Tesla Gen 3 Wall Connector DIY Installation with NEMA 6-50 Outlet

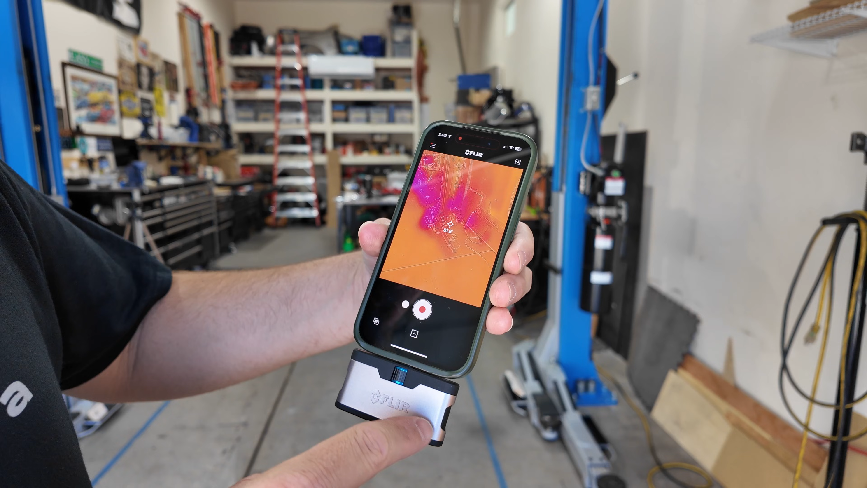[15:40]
And I can look to see that, yep, the charger is warm.
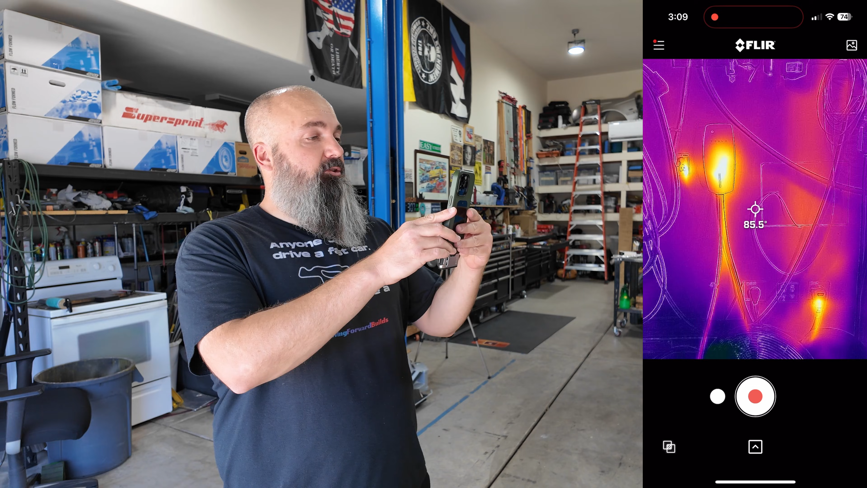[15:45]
The cable is warm and my extension cable is warm.
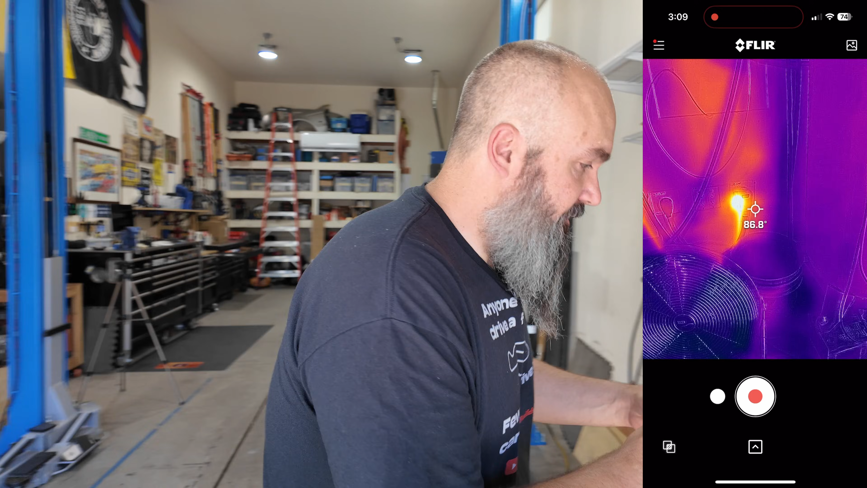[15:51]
I'm looking at about, I don't know, 95, 98 degrees there.
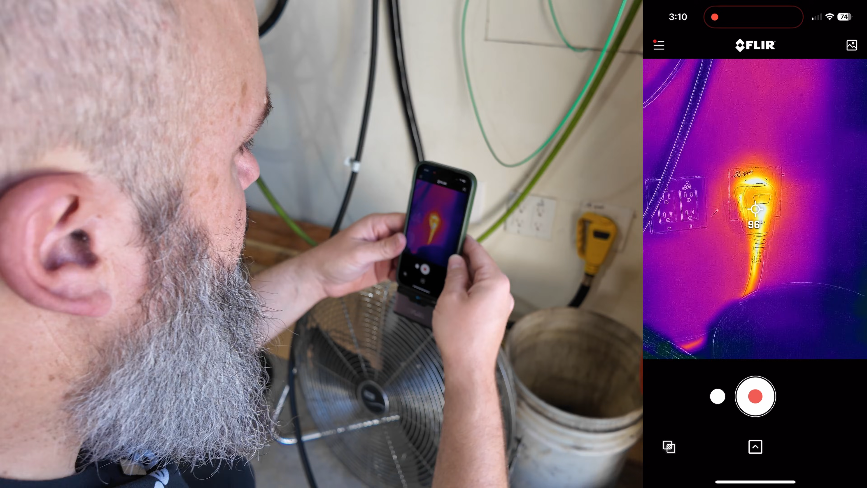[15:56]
The cable itself runs up to the unit.
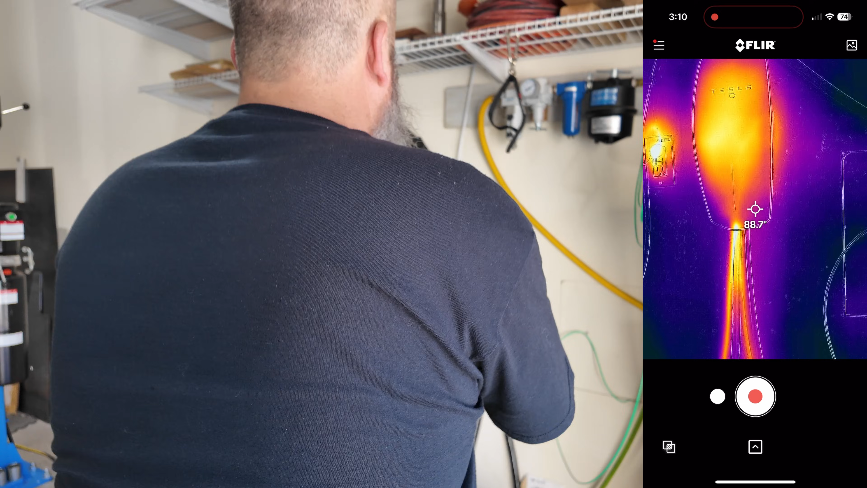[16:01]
Same temperature there, but then the plug right next to it, it's about the same temperature too.
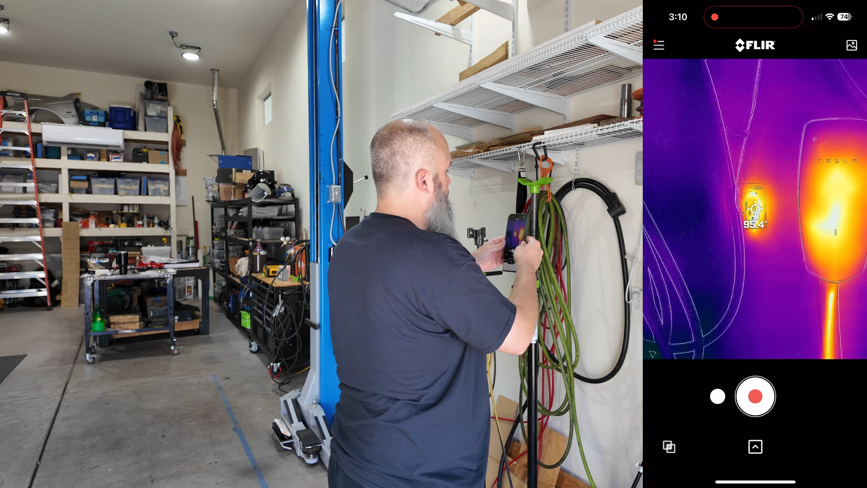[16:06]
It's running my camera up on top of the garage.
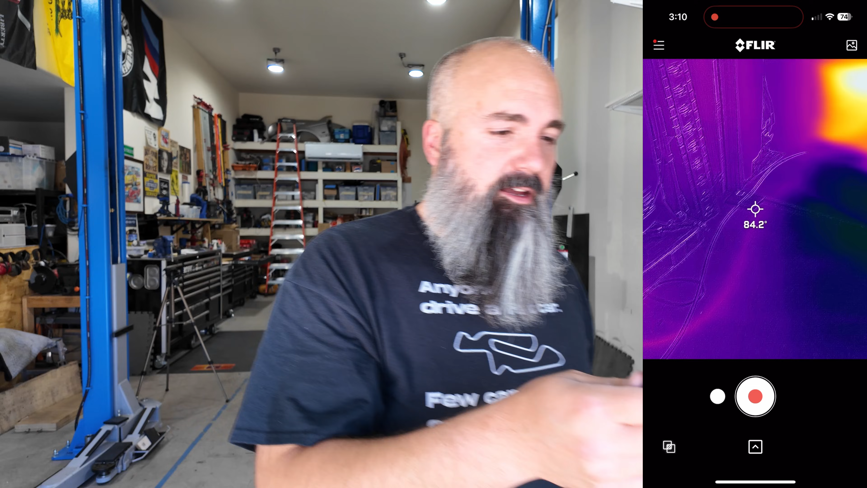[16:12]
When I go outside the car, the surface of the car is 157 degrees,
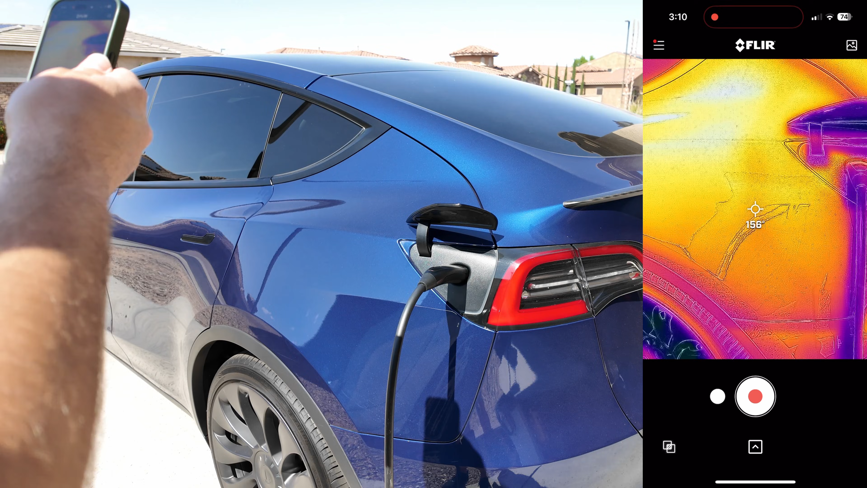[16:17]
but my cable is actually much cooler at 130.
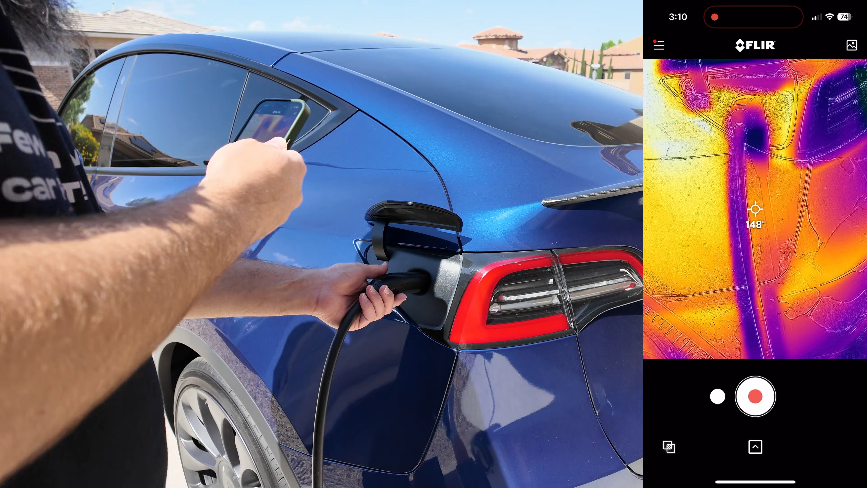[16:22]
So it's hot, but it's also pushing a ton of juice. Let's take a look at our breaker.
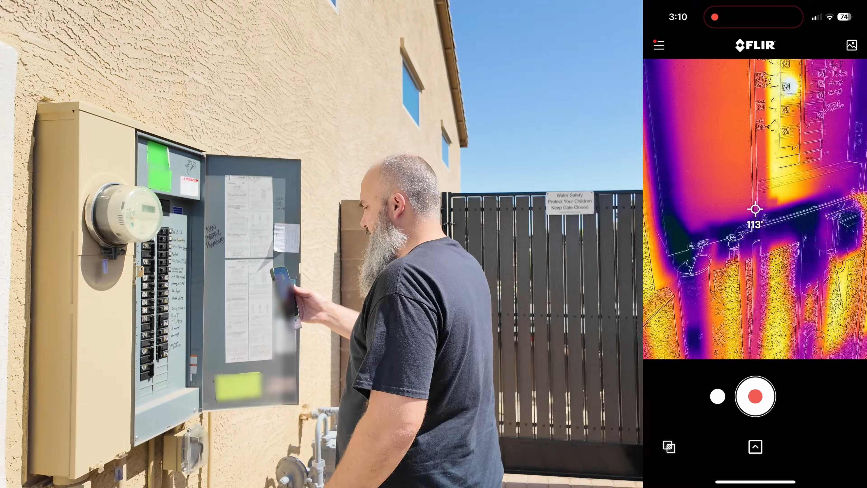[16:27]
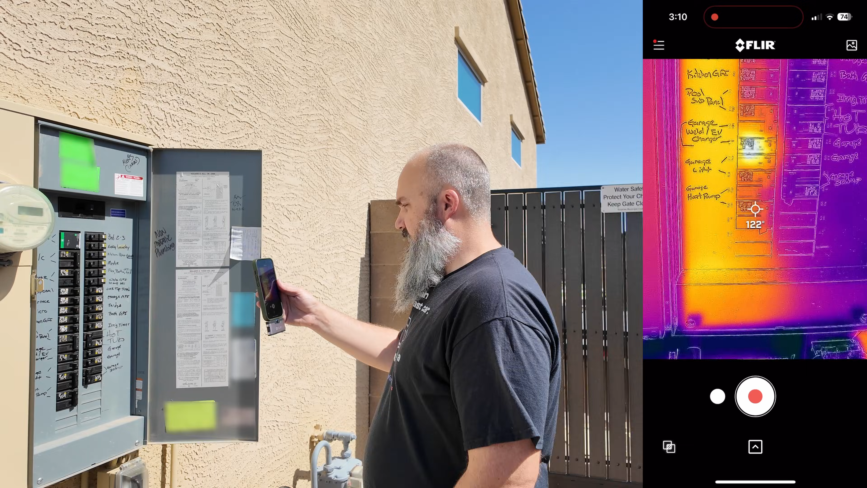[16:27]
When you look at the panel, you can see we've got one breaker pulling a bunch of juice and that's right there.
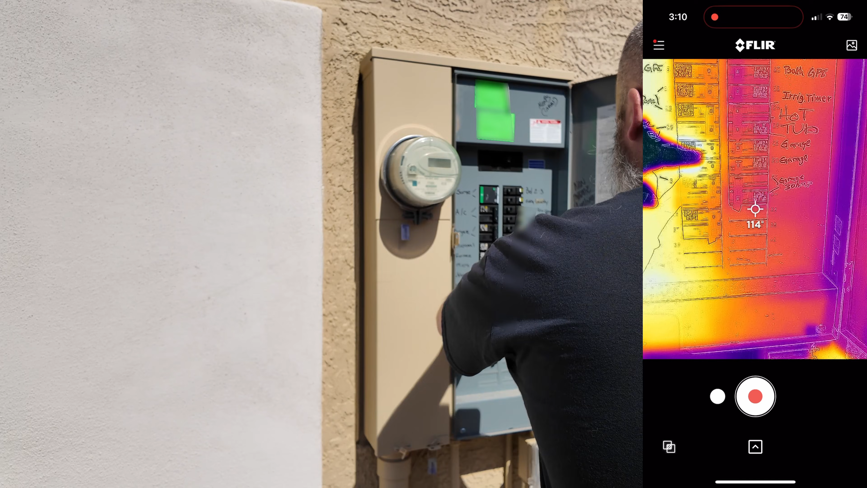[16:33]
That's my 50 amp, but it's not pulling anything excessive.
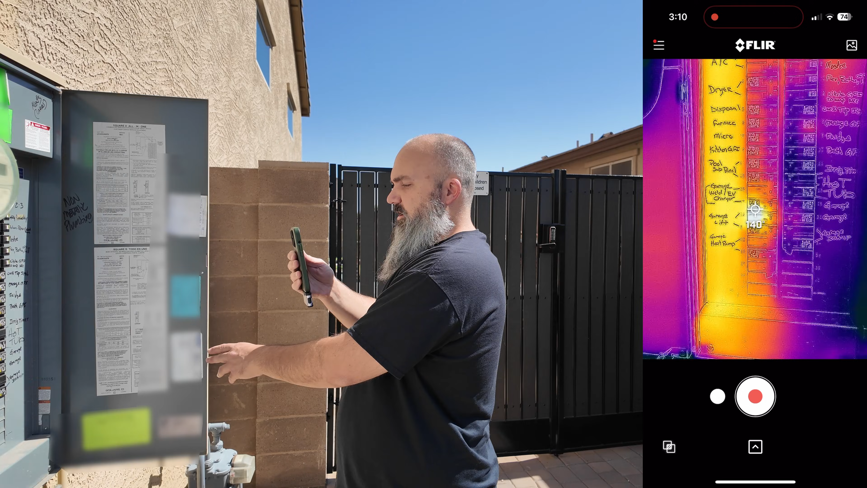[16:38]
It's about 140 degrees where my box here just sitting is 120 degrees.
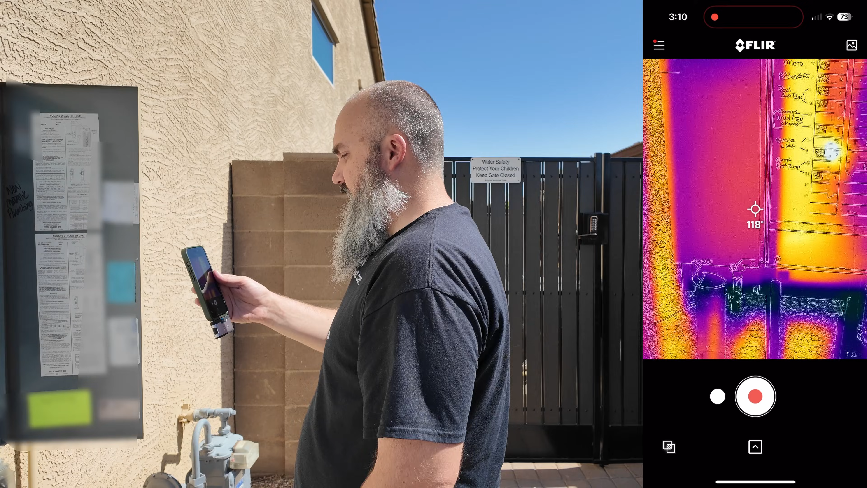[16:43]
So I'm going to go with, that's probably not going to be too big of a deal.